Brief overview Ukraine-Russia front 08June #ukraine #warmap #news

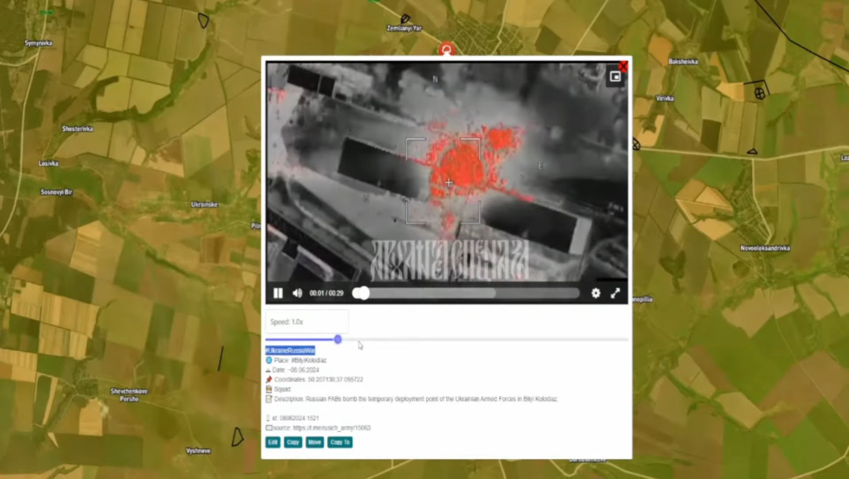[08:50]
several fabs have arrived over the past day.
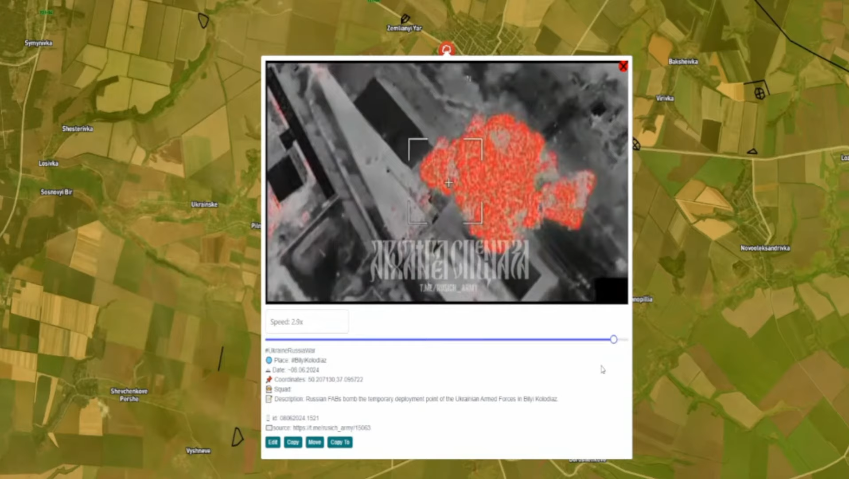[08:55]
The result of the strikes is still unknown, but I remind you that at the moment, the white well acts as the main hub.
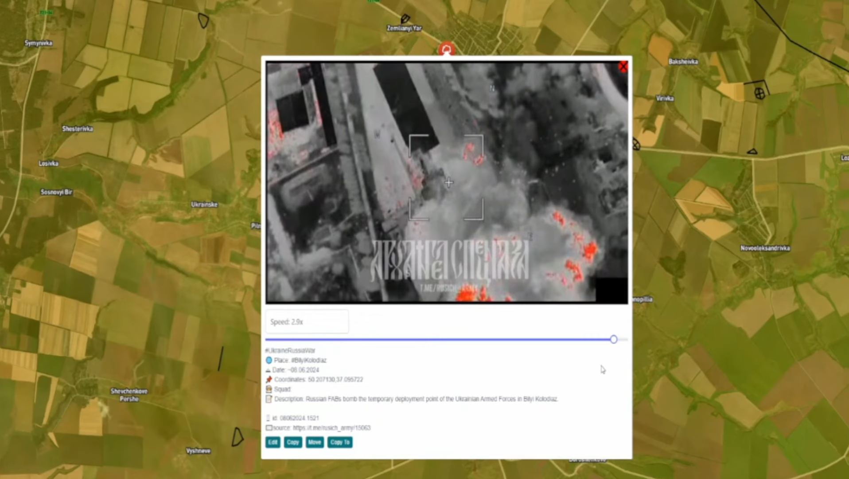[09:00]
The logistics hub for the concentration and distribution of Afu units, which is coming here.
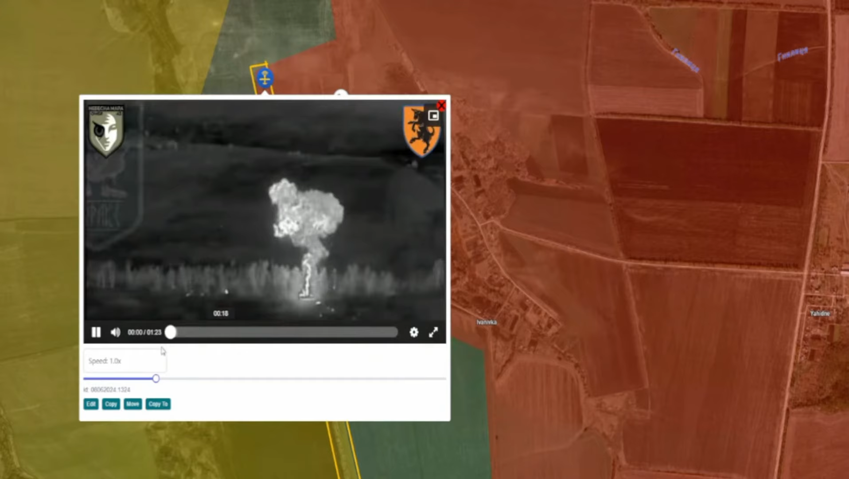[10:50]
as during the next such roll on the part of the Russian units.
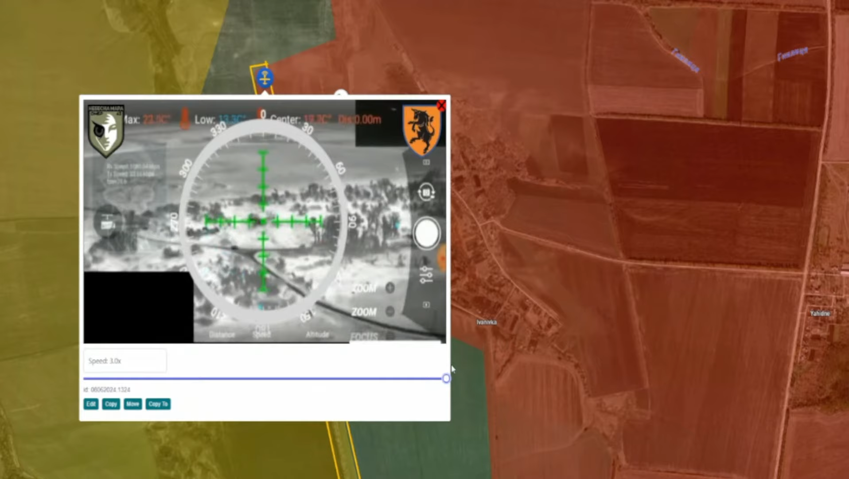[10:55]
It was not possible to knock out another BEHU or armored personnel carrier, and as a result, the Russian units were able to approach this forest field at point-blank range, disembark.